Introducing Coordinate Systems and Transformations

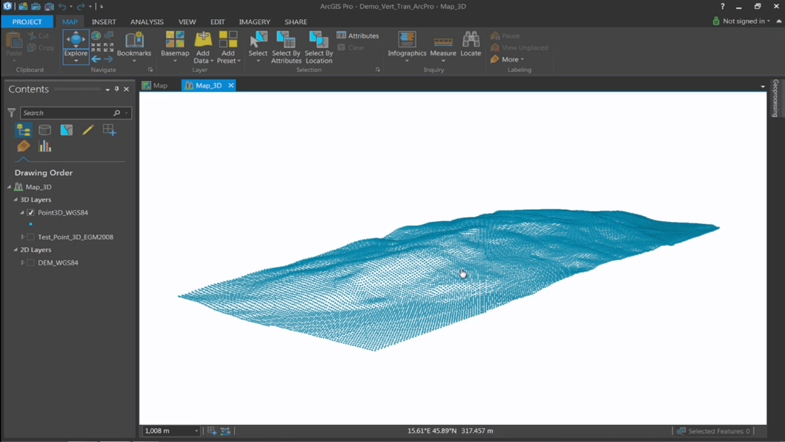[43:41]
Here I have a 3D point layer that has heights included as well, not just position of some certain area. And if you take a look at the properties of this layer, I will go to the source and take a look special reference. We have geographic coordinate system that is defined WGS84. And this time we also have a vertical coordinate system, which is also WGS84. Which means that probably our data here that we have comes from GPS or similar navigation source and it is using ellipsoidal heights.
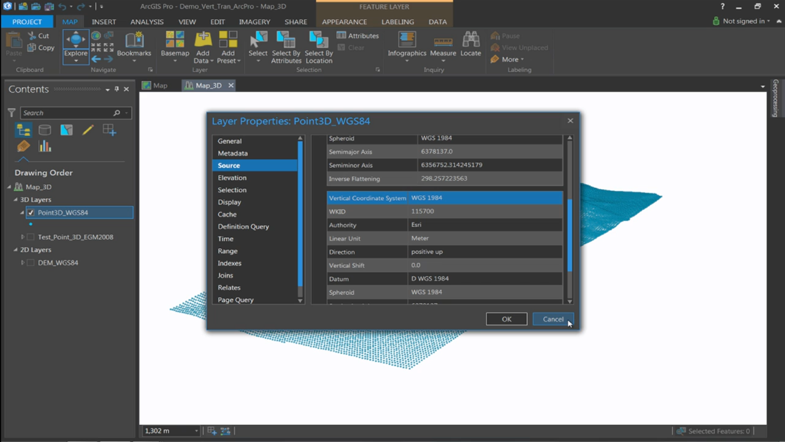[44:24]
To transform it to some gravity-related heights, we have to do the vertical transformation, as Rob taught us before. To do that, I'm going to use a project tool that basically is in the same location. So we go to data management, projections, transformations, and here I have a project tool. If I open the tool, I will select the points that I have, specify the output.
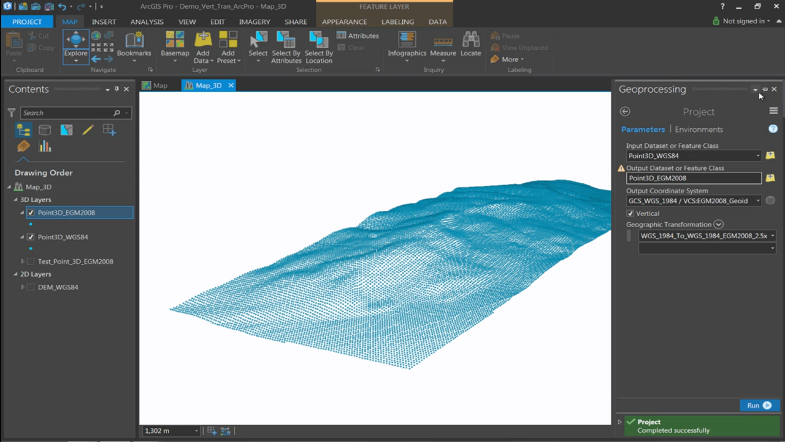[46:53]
It takes, this tool should finish very fast. Okay. Tool done. And while we're waiting, the points are showing up already below the original. I'm going to change the color so we can see them.
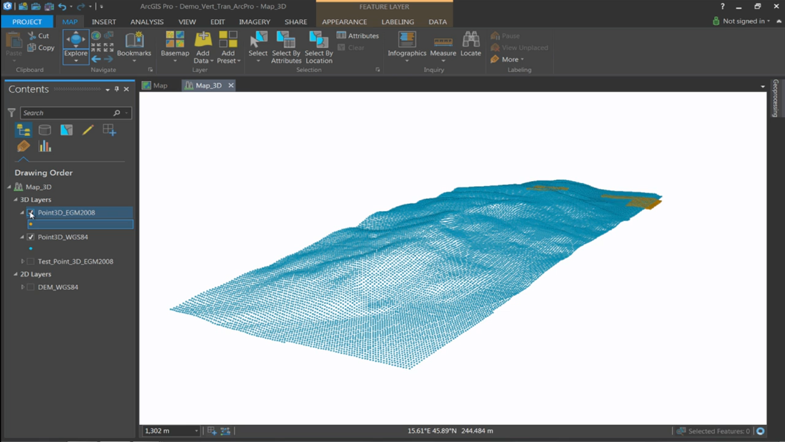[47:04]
So our orange points here that we're showing now, those are now gravity related points. They have heights. And if we take a look at the ellipse of the heights, they show up on top. The difference here that we see between both set of points is actually geoid height or geoid a relation at that particular area where I did vertical transformation.
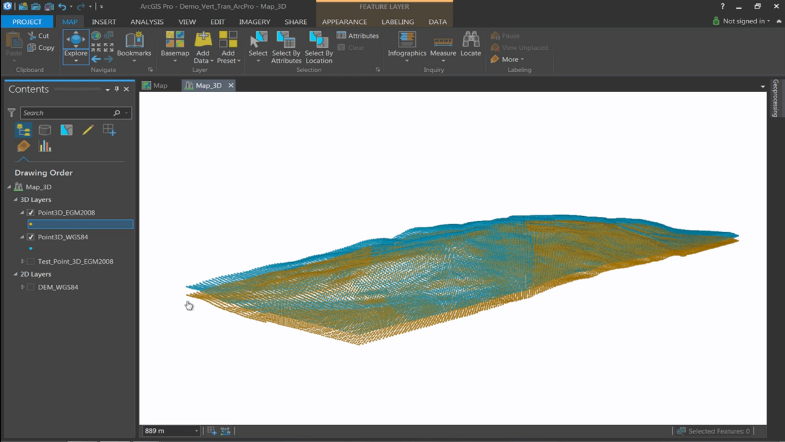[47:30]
And yeah, that's the difference that happens. And because the ellipse of the height is positive, which means that is above the mathematical definition of the ellipse of the ellipse, the orthometric heights, or like basically gravity related heights,
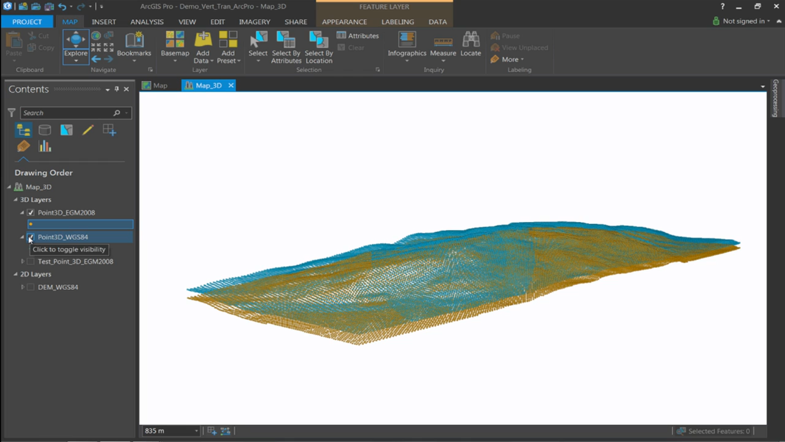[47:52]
the ellipse of the heights are lower than ellipse of the heights because we lower them for the difference. Okay. So that's shortly it.